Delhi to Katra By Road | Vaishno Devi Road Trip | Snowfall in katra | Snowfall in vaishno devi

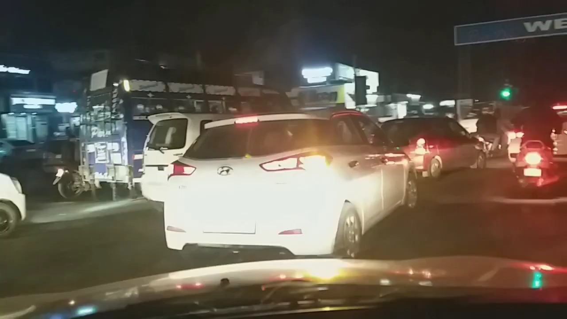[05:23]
तो फ्रेंट जम्मू की तरफ चल पड़े हैं जम्मू शहर की तरफ और मेरे अकॉर्डिंग हम पहुंच चुके हैं अब शाम के साथ बच चुके हैं कर जम्मू के
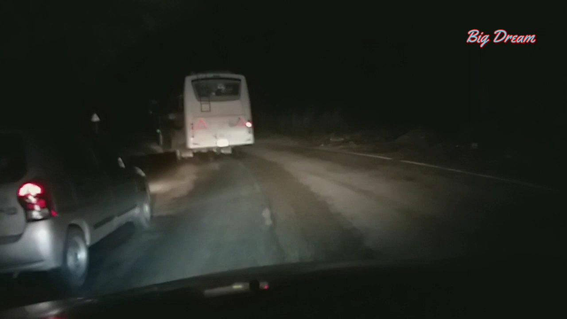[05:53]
तो प्रेंड्स कट्रा हाइवे पर चड़ चुके हैंभी यह अभी कट्रा का थोड़ा सा वह जो पराना
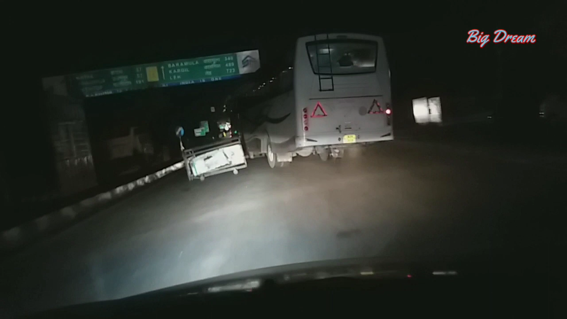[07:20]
तो प्रेंड यहां से श्रीनगर स्ट्रेट अराउंड टू 14 km यहां से रह जाता है 214 km है बट हमें तो खट्रा ही जाना है भी फिलाल श्रीनगर का कोई ट्रिप नहीं है
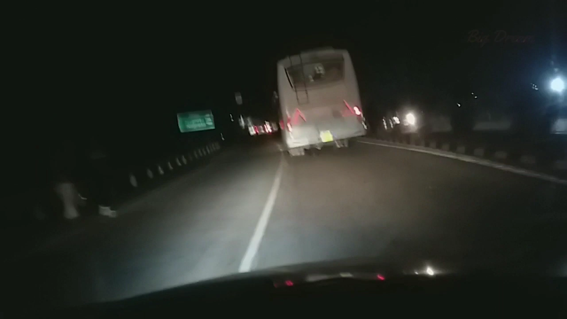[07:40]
नियर फ्यूचर में श्रीनगर का भी मैं टिकेट आपको पूरा दूँगा ट्रिप अपना
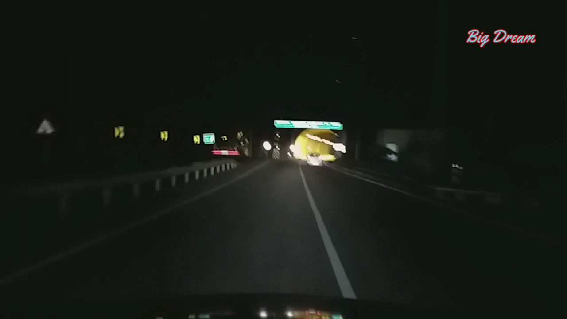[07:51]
तो फ्रेंड अब आ रहे हैं टटनल फ़र्स्ट टनल है यह और तीन टनल आती है बड़ी बड़ी
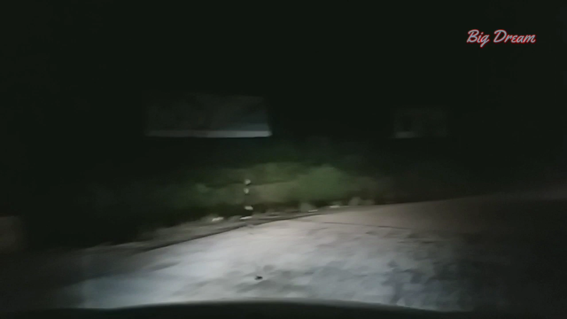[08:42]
तो दीरे चलें संभल कर चलें
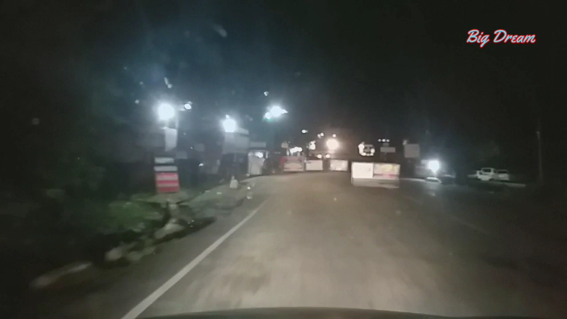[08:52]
तो फ्रेंड ये कट्रा चेक पोस्ट आ चुकी है रियासी डिस्टिक में हम एंटर हो चुके है चेक पोस्ट आ चुकी है आप देख रहे हूं इसके बाद हमें कट्रा
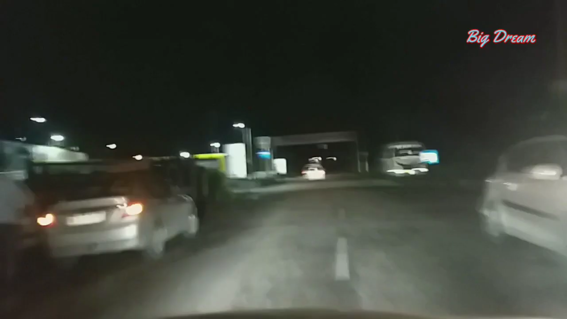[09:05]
मिंसिपल जो कॉपरेशन है उसका भी एक टोल टेक्स देना पड़ता है 75 रूपीस का जो की वन टाइम टेक्स है आपको रिटर्न में ऐसा कोई वहाँ पे टोल नहीं बरना जाते समय सिर्फ आपको अपको अपनी कार पे जा रहे हो तो वो टोल देना ही पड़ता है
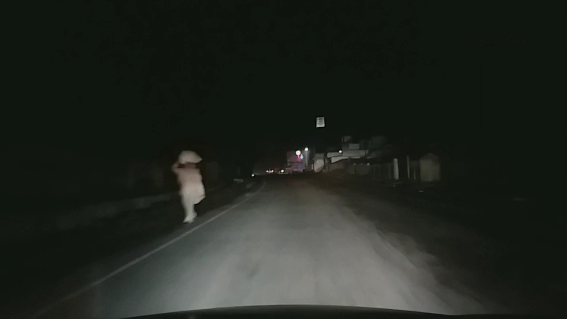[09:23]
जाए वो टेक्सी ड्राइबर है या प्राइविट वीकल है या बस है
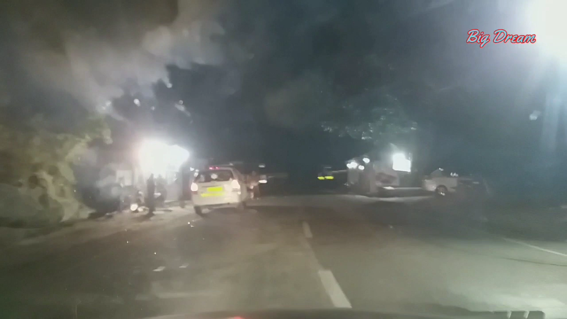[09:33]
तो फ्रेंड्स यह आ चुका है वो टोल के लिए मुंसिपल
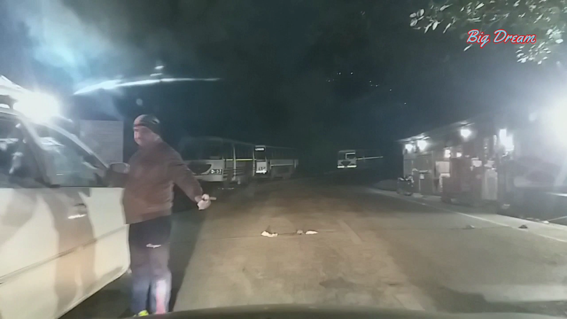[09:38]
कॉर्परेशन ऑफ कट्रा का मतलब टोल बूथ है यह यहाँ पर हमने 75 रूपीस जो है टोल पे किया था
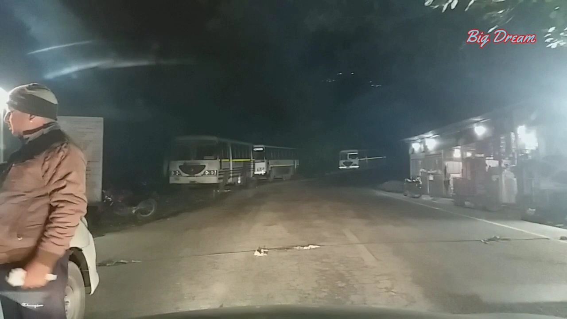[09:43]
अब देख रेज कोई भी कमर्शाल बीकल है या कुछ भी है प्राइवेट वीकल मेरा तो प्राइवेट वीकल है फिर भी हमने तौल दिया यहाँ पर फे वो मेंठेटरी है सभी के लिए
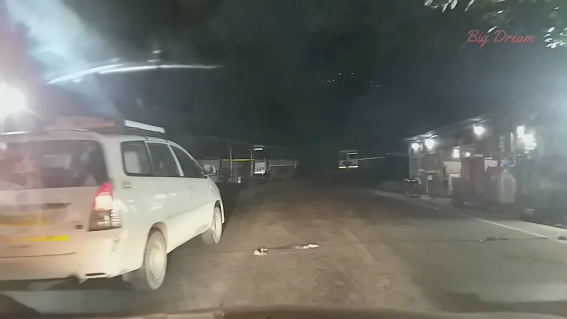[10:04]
अब हिए इस ने भी ठोल दिया सेइम 75 का ही कमर्शाल गाड़ी थी यह
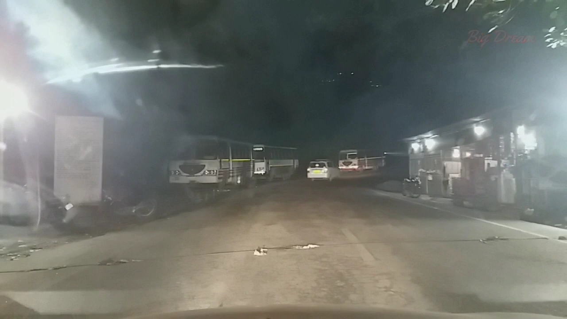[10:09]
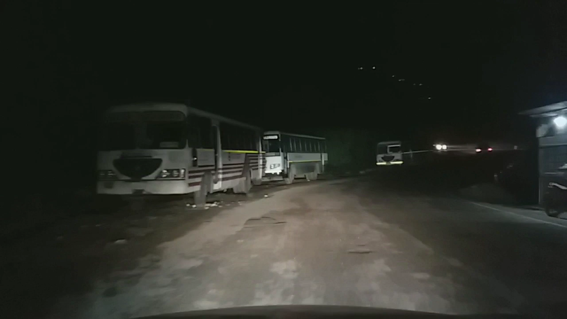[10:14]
तो मातारानी का हमाई त्रिकुट परवत
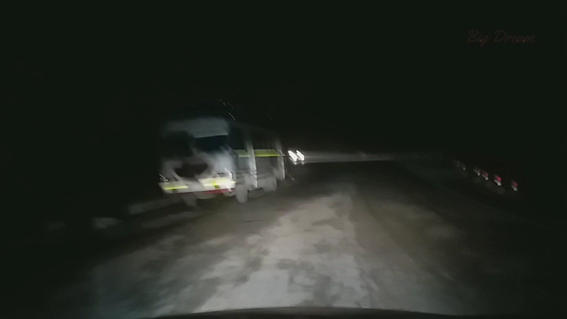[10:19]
सामने दिखाई देने लगाया अब कट्रा पहुंच चुके है
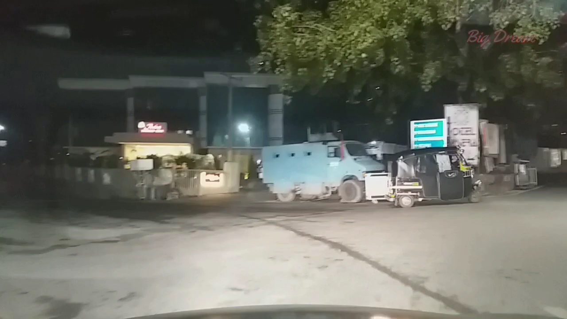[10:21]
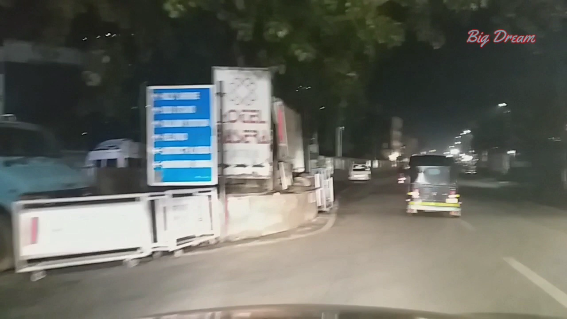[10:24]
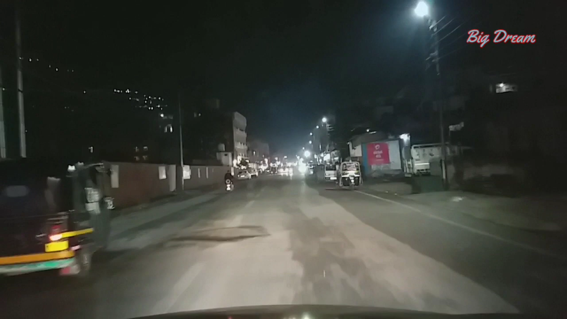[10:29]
यह कट्रा मार्केट अभी जो है शुरू हो गई है सब होटेल्स लाइन से हैं सामने आप देख पाऊगे
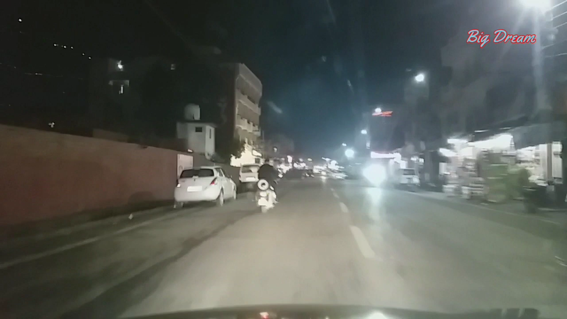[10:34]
मातारानी का परवत हमें दिखाई दे रहा अब बावन उनका त्रिकुट परवत
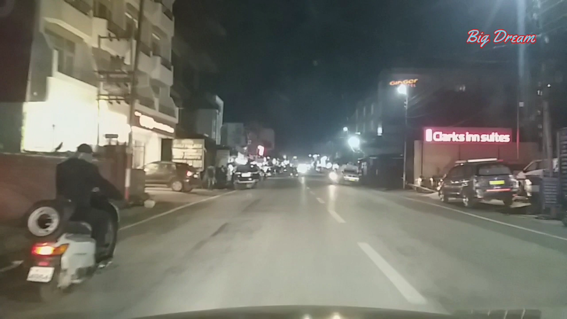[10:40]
तो फ्रेंड्स अब चलते हैं अपने होटेल की तरफ